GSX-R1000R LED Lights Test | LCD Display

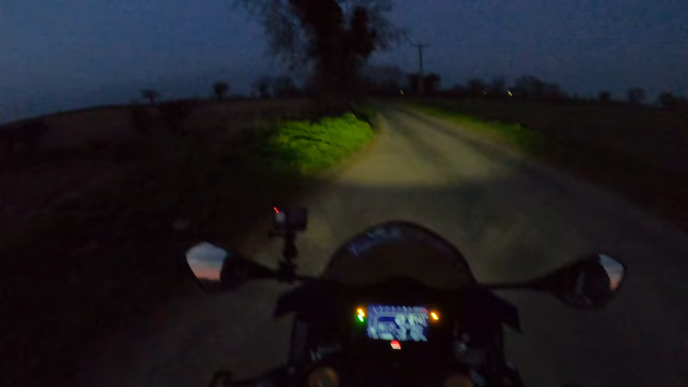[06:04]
Sounds like the battery's a little bit flat there. Anyway. It's getting rolling. So all in all. Yeah. Fairly good performance with the lighting. In. Yeah. The main beam's very good. Very good. Good.